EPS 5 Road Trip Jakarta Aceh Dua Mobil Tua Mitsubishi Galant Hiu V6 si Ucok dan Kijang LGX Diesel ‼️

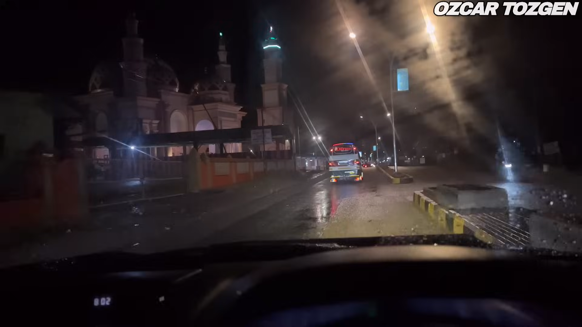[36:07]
Kayaknya malam ini kita bakal bermalam di Padang Sidempuan cuy.
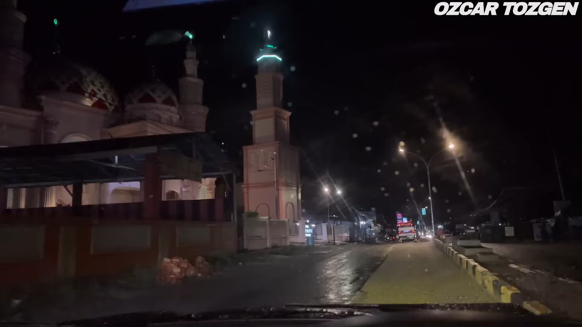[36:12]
Tapi kita lihat saja nanti ya. Cuaca malam ini hujan, hujannya awet dari tadi sore.
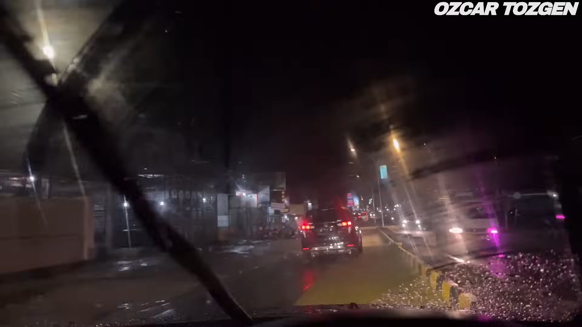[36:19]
Dan ini sekarang kita masih di Kota Panyambungan ya. Oke, kita langsung berangkat, come on.
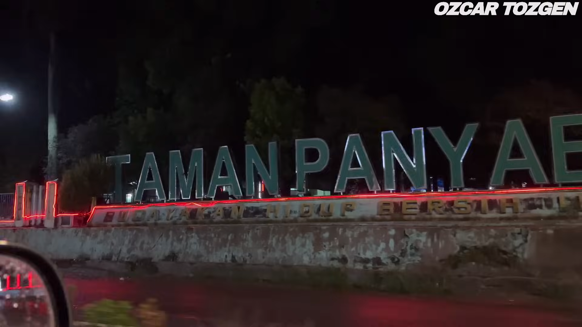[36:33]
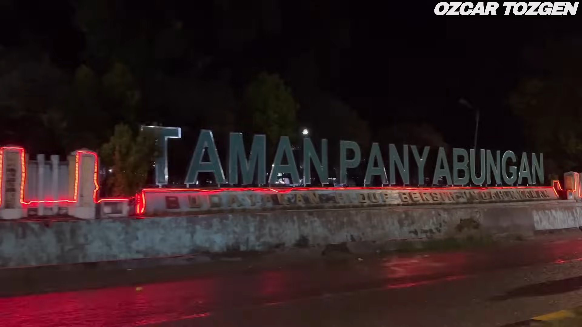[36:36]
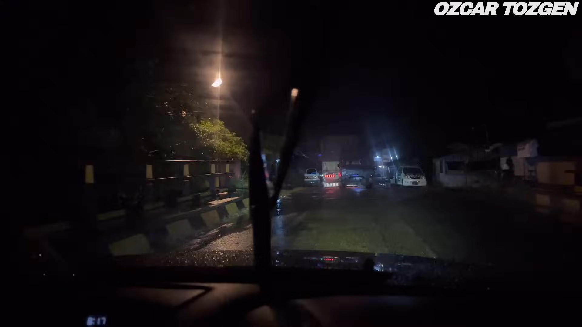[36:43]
Oke teman-teman, ini sekarang kita sedang berjalan dalam kondisi cuaca hujan ya.
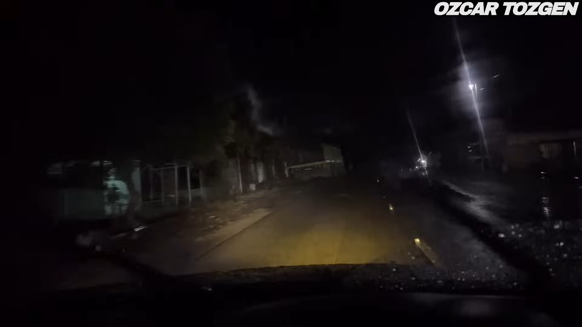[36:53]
Dan teman-teman bisa lihat sendiri, seperti inilah hasil pemasangan led laser 3 mata ya. Jadi ada 3 mata dalam 1 set. Ada 6 dalam 1 set, kiri 3 kanan 3. Dan kita pasang di tengah grill. Nah, jadi itu lampunya itu ada 2 warna ya. Nah, yang kita pakai ini sekarang ada warna kekuning-kuningan di tengah, itu adalah hasil dari cahaya mini laser, mini proji laser.
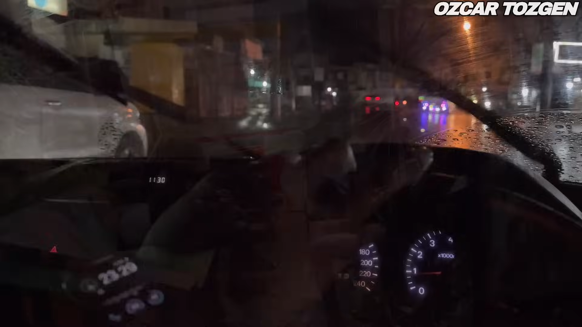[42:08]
Oke, setengah 12 malam kita sudah selesai makan Indomie, ternyata nggak jadi ngopi ya. Dan ini kita sekarang belok ke kanan. Tadi kita awalnya datang dari sana ya, dari kota Panyambungan.
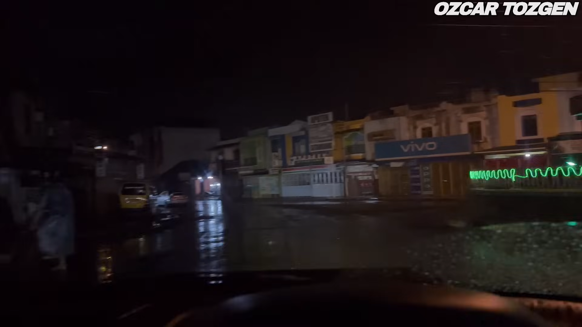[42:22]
Sekarang kita arah ke Sibolga. Jaraknya dari sini sekitar 2 jam cuy. Keren nih jembatannya, terang.
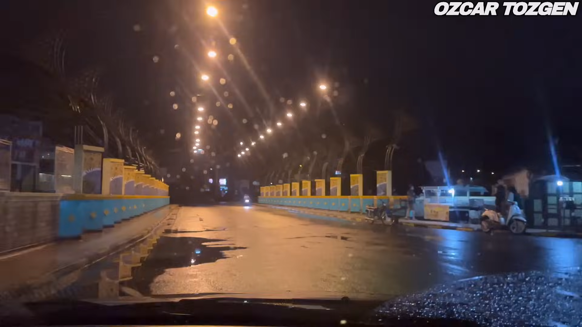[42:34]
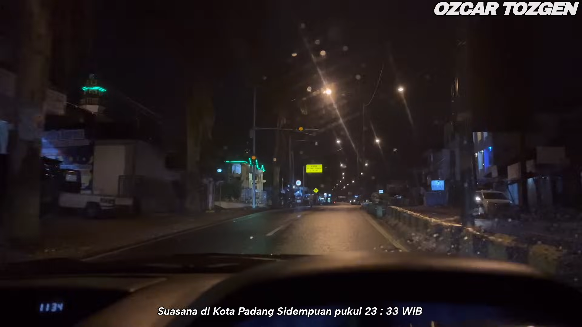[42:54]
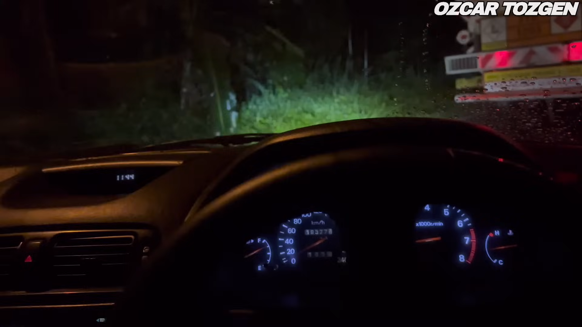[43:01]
Sudah meninggalkan kota Padang Sidempuan dan sekarang kita memasuki desa Parsalakan.
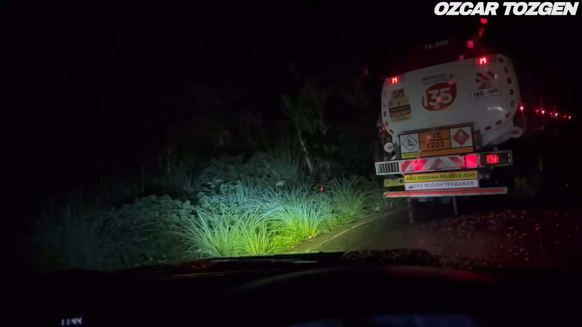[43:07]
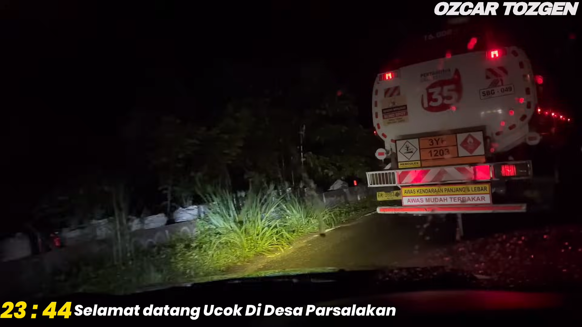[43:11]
Jalannya dari besar dua jalur terus jadi besar dua jalur juga, cuman nggak ada pembatas tengahnya, sampai sekarang jalannya mengecil. Dan jalannya di sini naik turun ya, tapi di sini jalannya bagus coy, nggak berlubang-lubang dan garis markanya tegak. Wih salak ya. Oh itu dia, makanya namanya Parsalakan coy. Jadi di sini banyak yang jual salak nih.
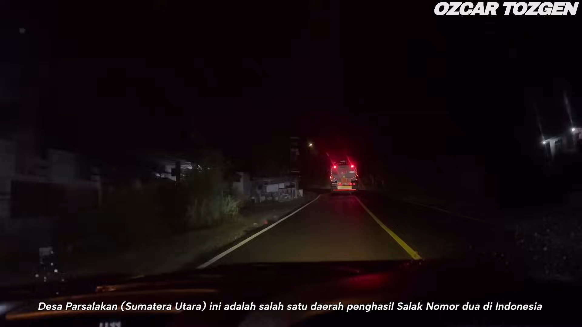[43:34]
Ini juga salak juga tuh. Parsalakan. Iya, pohon salak itu ya. Sayang kalau malam gini nggak kelihatan. Kita konvoi bareng truknya Pertamina.
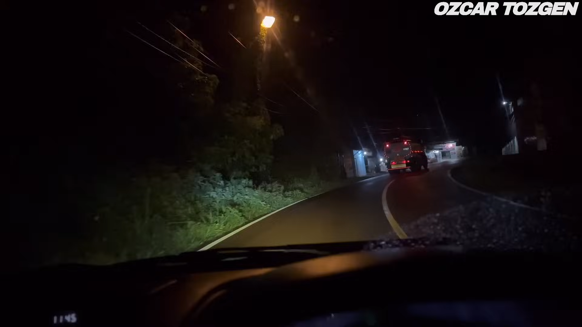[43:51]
Nah, kenapa gue bilang sempit jalannya? Lihat kan tadi truk tangki aja sampai turun ke tanah. Jadi harus ngalah satu cuy kalau papasan.
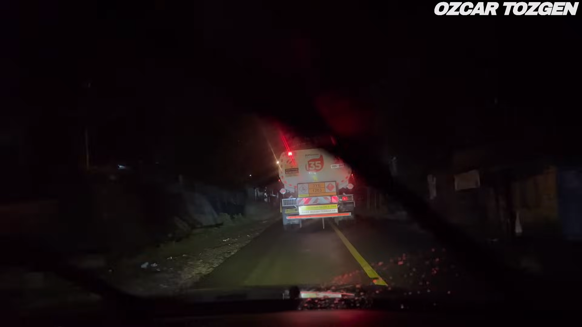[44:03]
Jalannya agak sempit di sini.
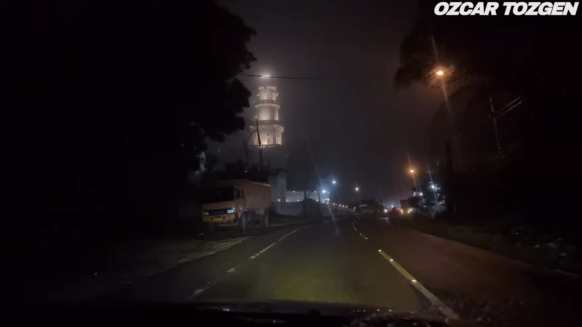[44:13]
Wah keren banget cuy masjidnya, masya Allah besar banget. Ini tadi kita dari bawahnya masjid ini, kita muterin masjidnya nih.
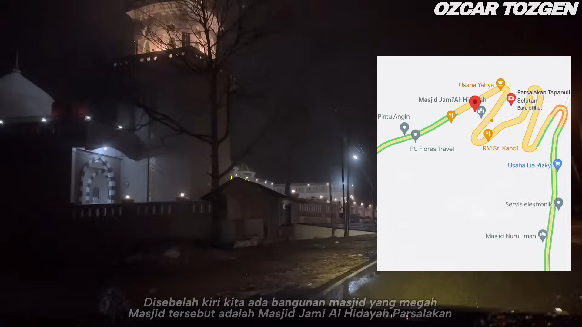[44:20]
Dan ini mulai berkabut cuy.
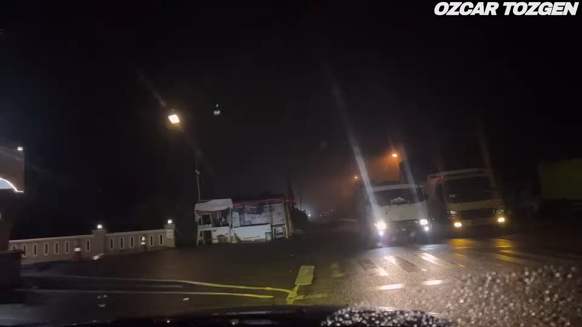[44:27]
Jadi sepanjang jalan ini banyak banget yang jualan salak di sini cuy. Banyak banget. Nah ini sebelah kiri jual salak, dan salaknya tuh cuma dipajang di depan gitu cuy, orangnya nggak ada. Tuh kabutnya sudah mulai tebal. Untuk jalannya jalan kecilnya tadi nggak terlalu panjang sih ya, sebentar doang. Selebihnya nih jalannya bagus lagi, besar kok. Tuh